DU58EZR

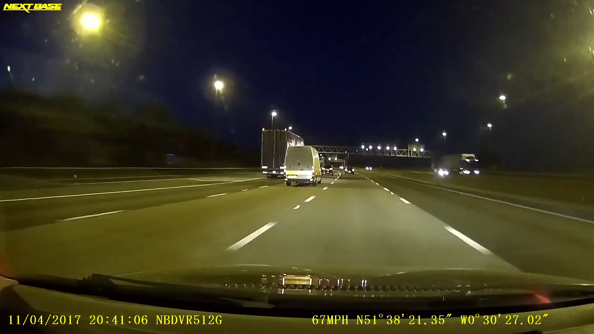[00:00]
into lane three, and it's flat on the right then, overtake me in lane four, pull right in front of me, literally